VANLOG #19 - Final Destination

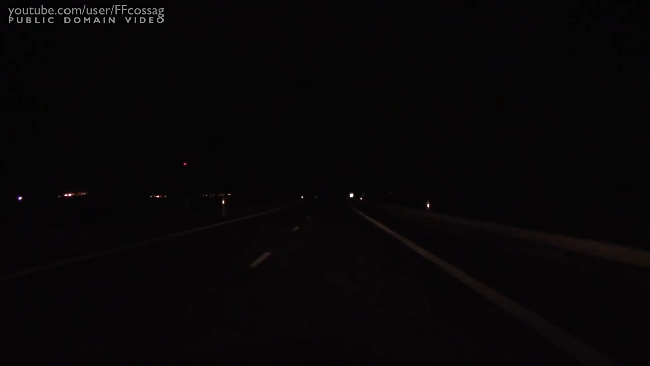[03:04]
Because this is still the E45, it's 3 in the morning, so it's not going to be the rush hour. But there's one car coming and there's one way up there in the distance. I've been driving the E45 in both Germany and Denmark at the same hour, and it's been packed full. Just lorries upon lorries and cars upon cars.